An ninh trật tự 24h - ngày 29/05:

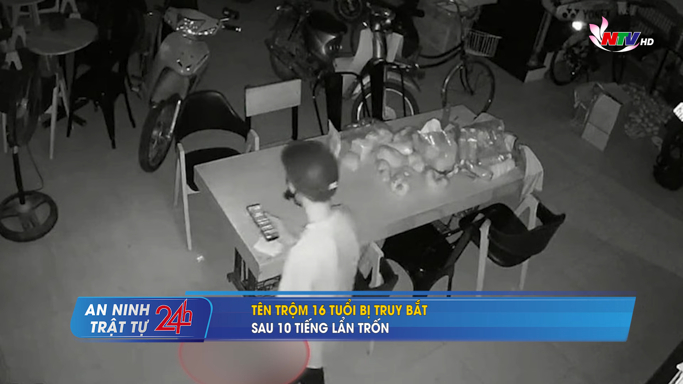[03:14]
sáng màu, đôi mũ bảo hiểm, mang khẩu trang, đã treo qua tường rào, đột nhập qua lối băn cầm tầng 2. Đối tượng cầm một vật giấm dao và lột xoay khắp nhà.